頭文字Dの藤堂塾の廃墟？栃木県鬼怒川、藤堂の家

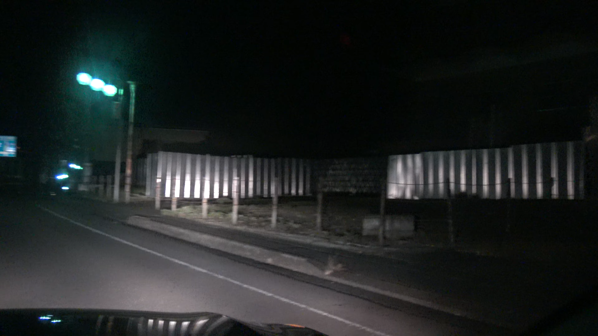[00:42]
ビビって何もねえよ。 よし、このまま体当たりして、 いや バリケード突破するか。